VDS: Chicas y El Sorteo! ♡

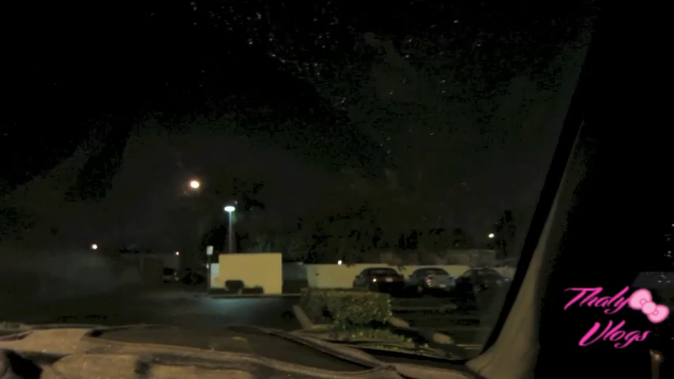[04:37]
Ahorita como que está lloviendo. Bueno, ya para ahorita de llover, pero...